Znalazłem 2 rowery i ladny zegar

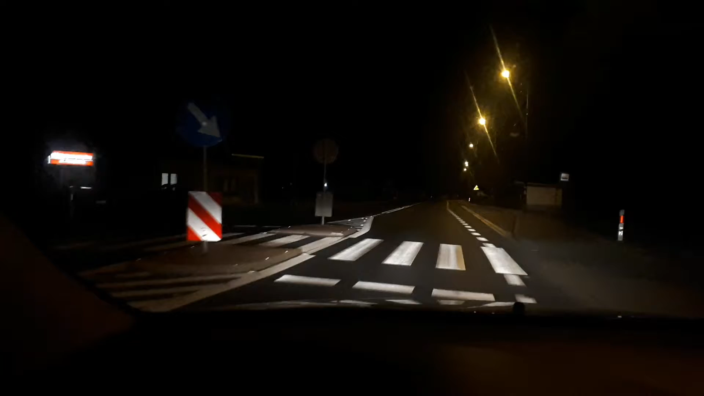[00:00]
Cześć wszystkim, dzisiaj mamy kolejny dzień, wystawki, gabaryty, już ciemno, trochę zapracowałem się, ale to nic, znalazłem już dwa rowery, teraz zjadę, patrzę co tu jeszcze dobrego jest.
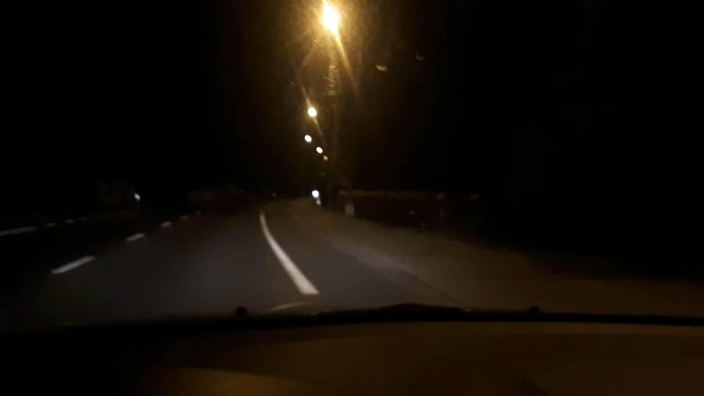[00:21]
O, niestety tutaj mamy wypadek na przejściu dla pieszych, potracone jakoś kobietki z dzieckiem, zawracone.